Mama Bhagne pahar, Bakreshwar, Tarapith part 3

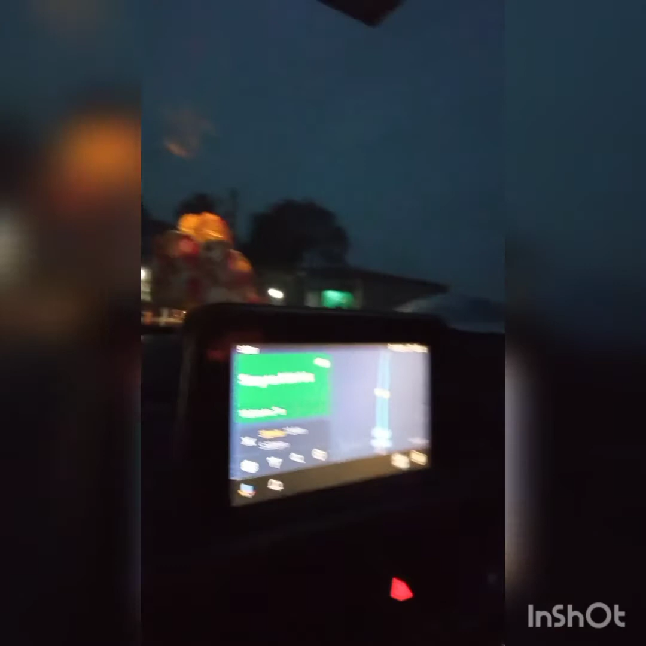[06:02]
The map is showing that our destiny 18 kilometer is left.